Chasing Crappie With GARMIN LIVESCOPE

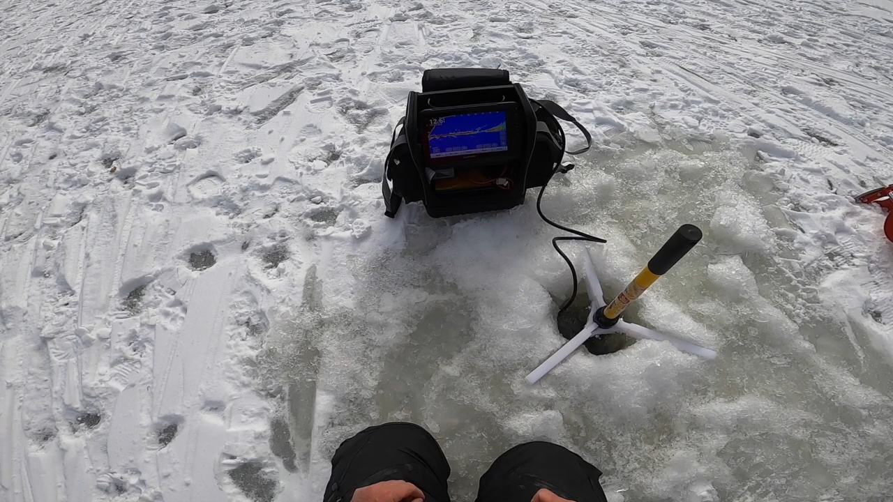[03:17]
I don't know how I feel about it I've got a couple fish right here I don't know if you guys can see those right there I don't really like the color limit Because Like when you do it It kind of turns the screen black And it keeps it like It almost makes it more cluttery It looks like In the blue setting So
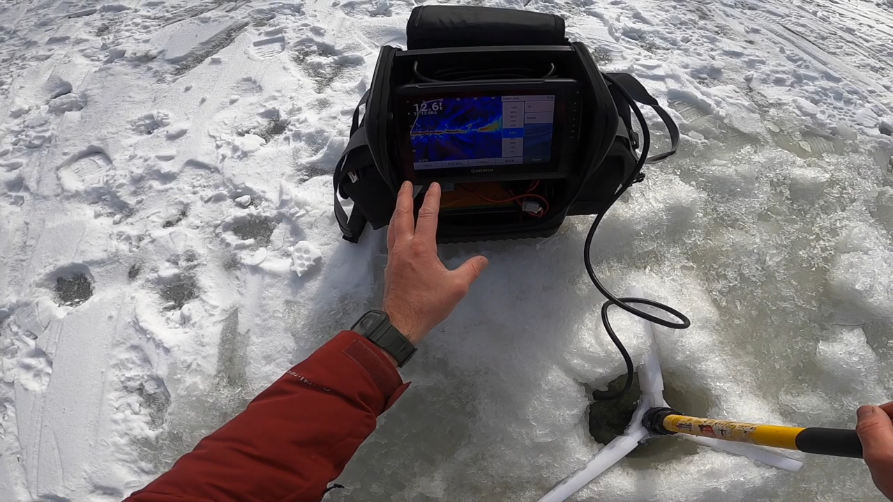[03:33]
I mean it's probably good for like When you're in the amber setting And stuff like that Yes It can be really good But I prefer it not to be on To be honest Just It's okay with a little bit of clutter I don't mind it On there But I do like the The nice blue background I mean The gain Can be turned up Just a bit You know The more you go The harsher it gets But you can mess around With your also color
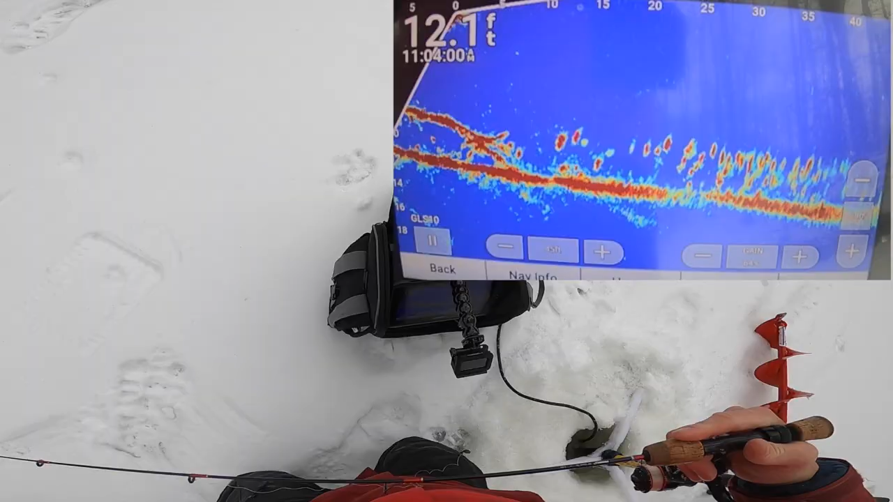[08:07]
On screen: depth 12.1 ft
So let's get to it Moving around Paid off We're in a little area here Not too far from where we were But
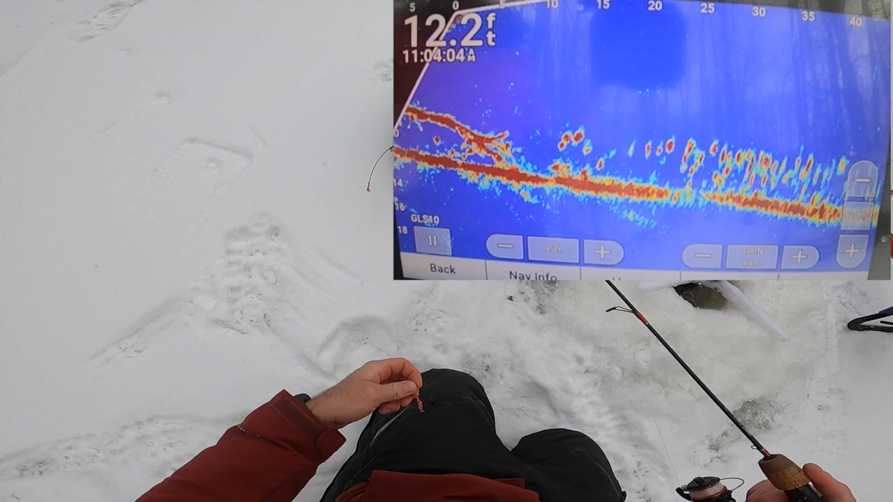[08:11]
On screen: depth 12.2 ft
that's fish That is 20-40 feet
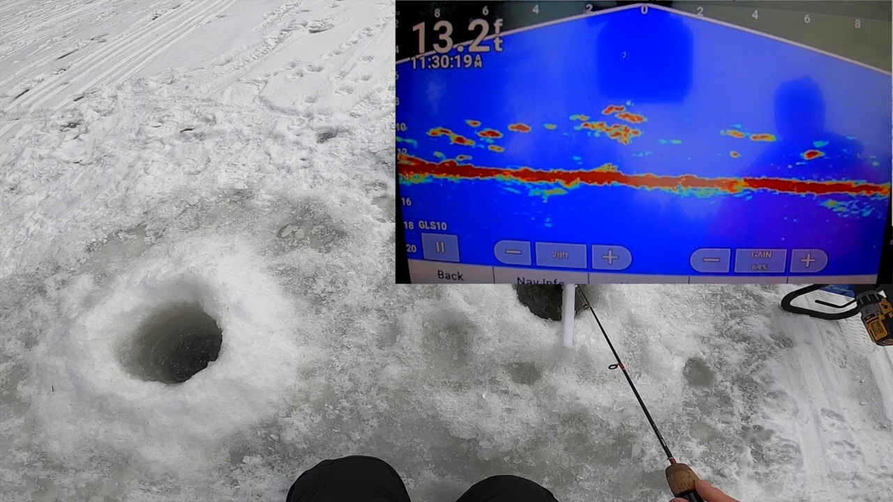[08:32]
On screen: depth 13.2 ft
There we go What do we got Crappie Finley Excuse me Yes it is There's a bunch of crappie Down there There we go There we go Beautiful little fish Huh Okay
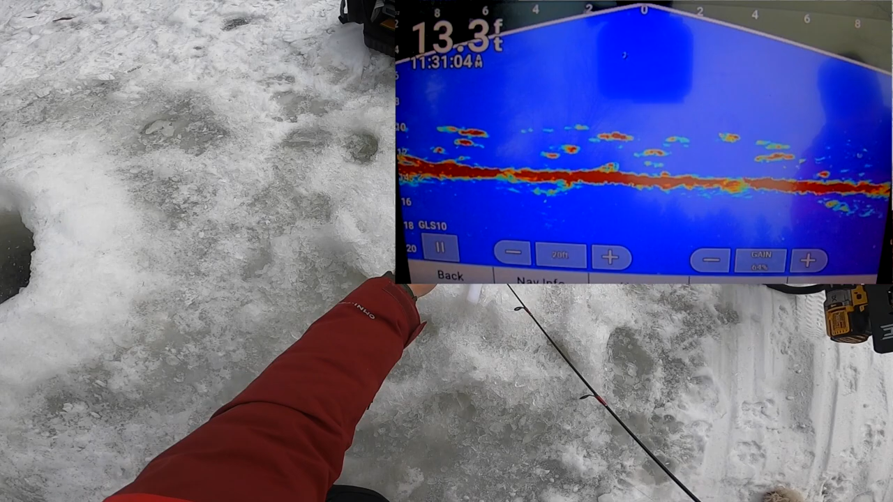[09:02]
Not even And sometimes Like You search for Five minutes And then you get on them Like That's the wonderful thing About this Live scope It really just adds
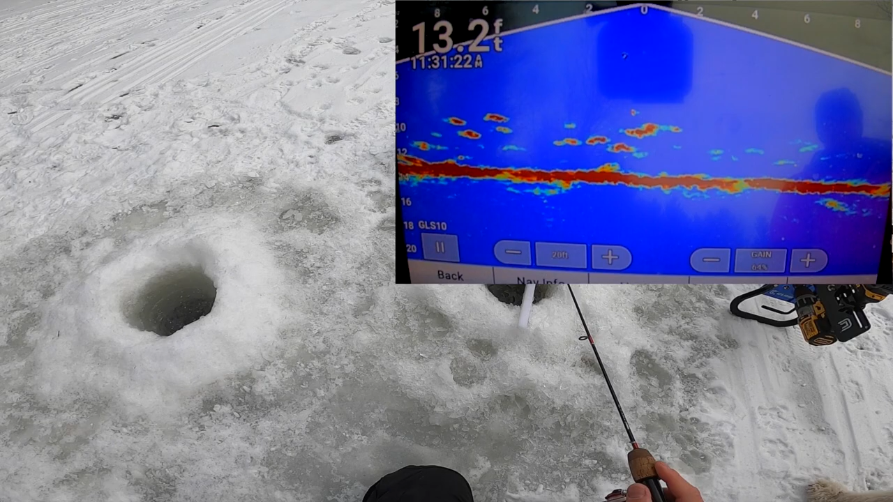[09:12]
A lot of time Look at that Boom
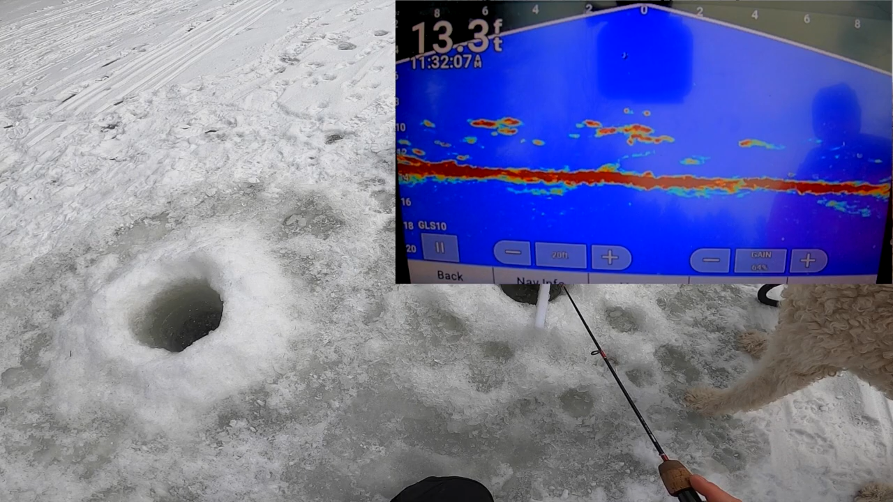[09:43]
On screen: depth 13.3 ft
No I felt him I felt him Oh he's coming back
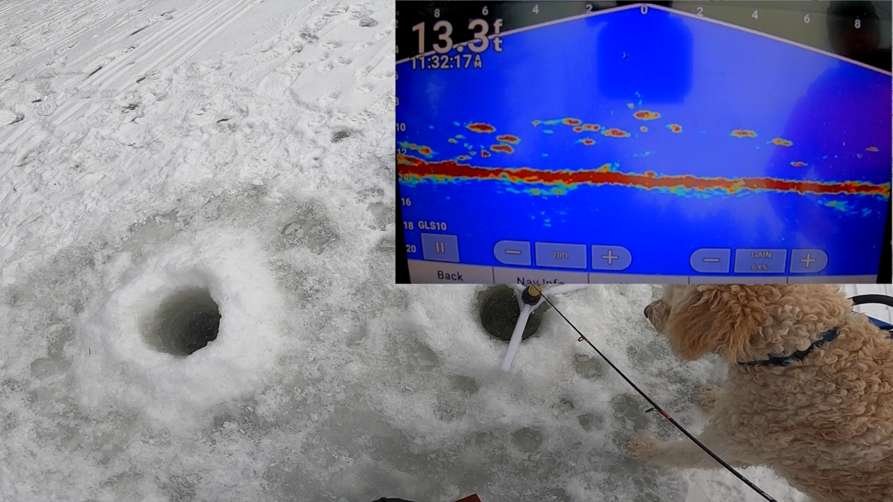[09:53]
I'm really hoping That this is being recorded I'm so sorry If it isn't It just means I'll have to buy Another camera
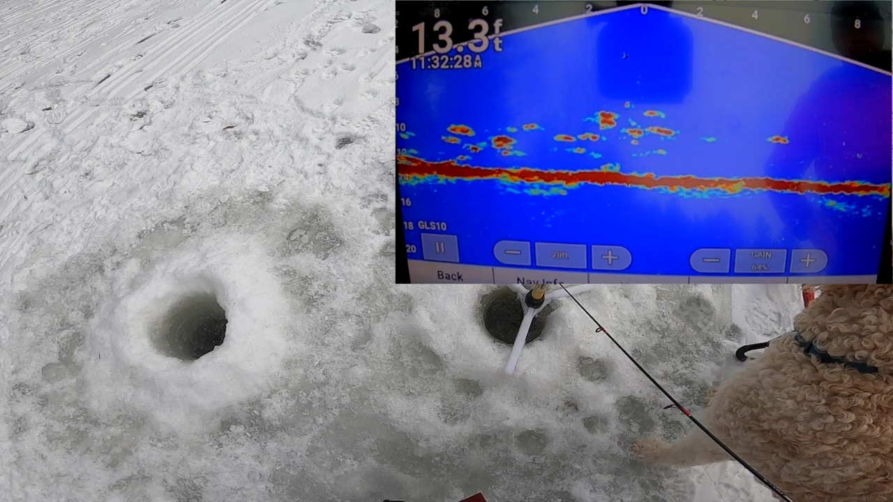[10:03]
On screen: depth 13.3 ft
Oh my goodness It must be just like The smallest little nibble It's so crazy
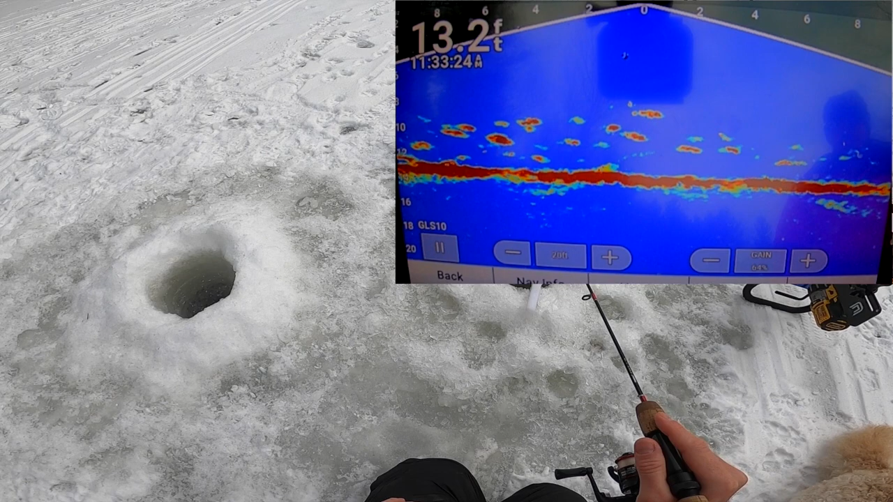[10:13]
On screen: depth 13.2 ft
They're just Biting the tail It's funny how you can find Such a big mother load Of fish And they're so stubborn Just like that guys The school has Disappeared Well that was
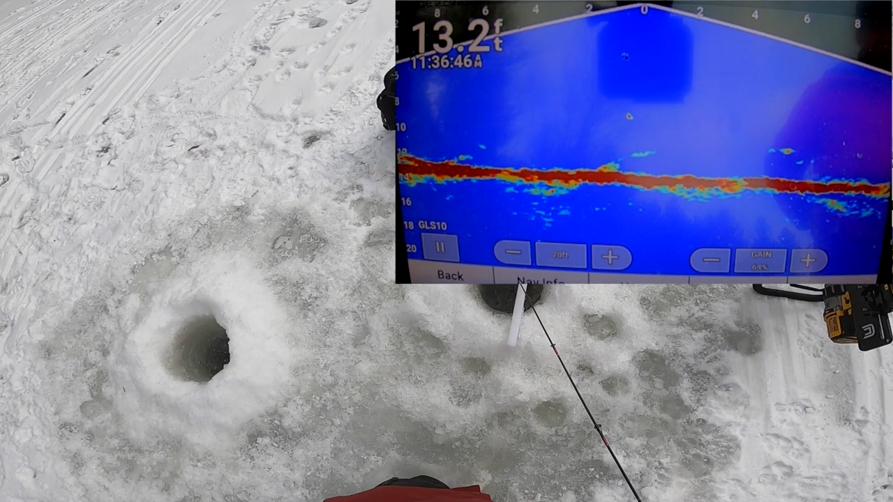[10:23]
fun That was a good time Put her back in And this view here Okay So what does it look like We got here There's a whole pack of them
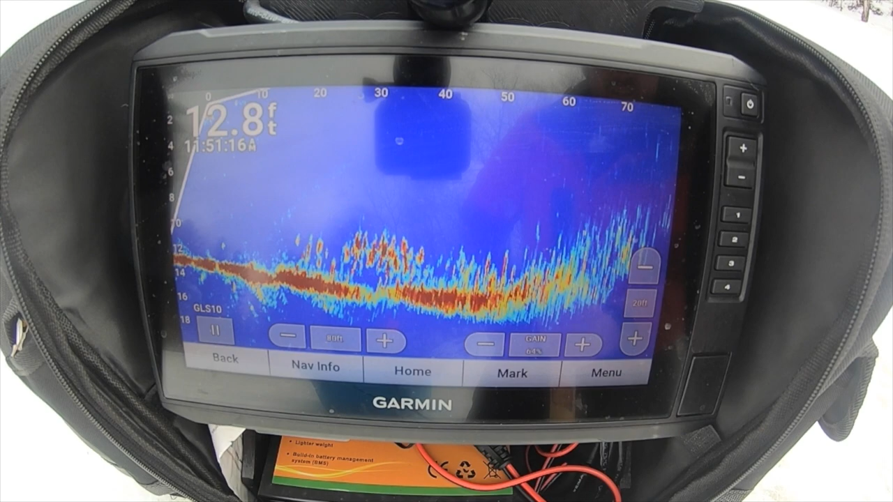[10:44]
On screen: depth 12.8 ft
30 feet This way Okay So 30 feet behind Chase Chase Chase Chase Chase Chase We're on top of them Yeah There we go Turn this thing into Down view
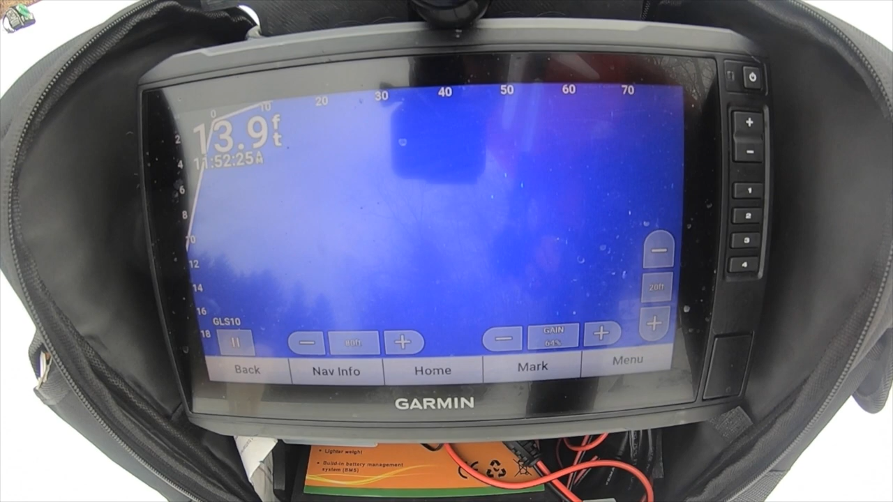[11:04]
On screen: depth 13.9 ft
There we go I think we're right on top of them There we go We're kind of moving away now Get back here fillers We just found you We just found you Don't be afraid Here we go Look at that This guy seems good Might be a beaut